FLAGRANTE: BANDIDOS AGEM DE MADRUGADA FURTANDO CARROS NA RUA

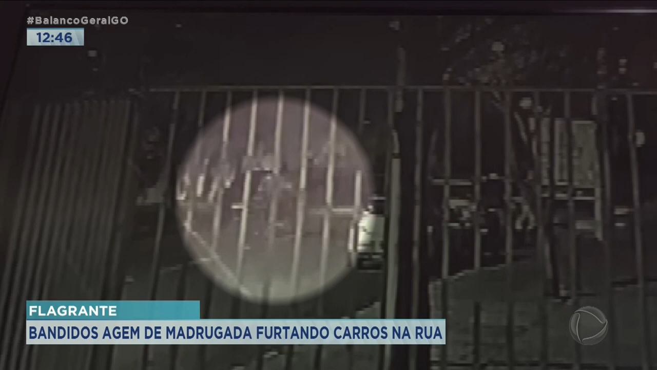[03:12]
A iluminação, ela não é tão ruim, poderia ser melhor, mas o que a gente percebe, que se tratar de um bairro extremamente residencial, na madrugada o movimento é muito pequeno. E aí, o que acontece? Quando passa carro, a gente percebe que eles param, eles se escondem, depois eles voltam.